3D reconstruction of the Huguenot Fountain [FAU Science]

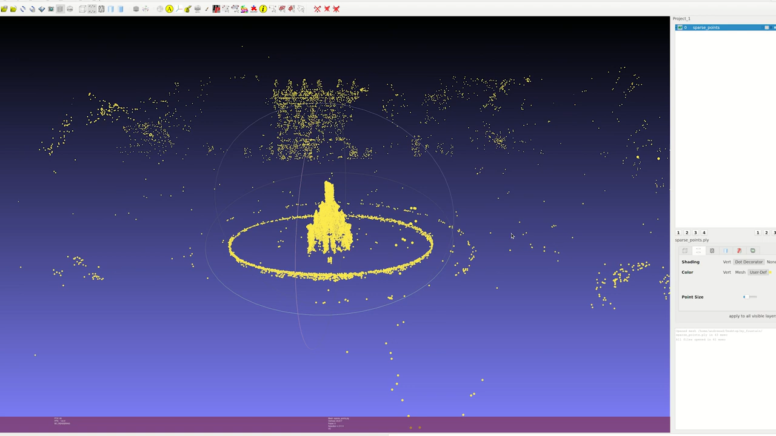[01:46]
Next, I am cleaning the scene to define the space considered for reconstruction.
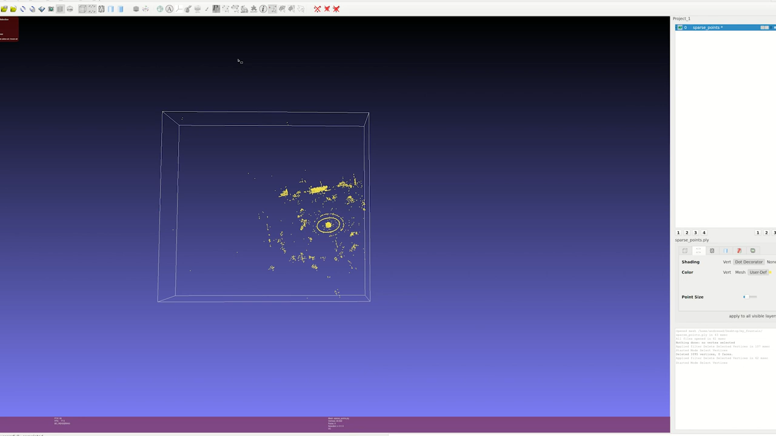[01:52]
By focusing on the fountain, we enable a more detailed and accurate reconstruction. Additionally, using the recent segment editing model, we obtain the segmentation masks that separate the fountain from the surrounding environment.
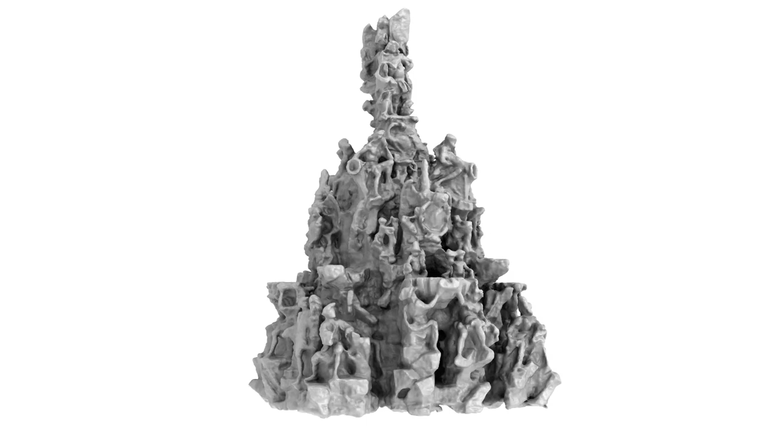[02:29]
we extract from the neural implicit surface the 3D model of the fountain which is suitable for many use cases such as 3D printing,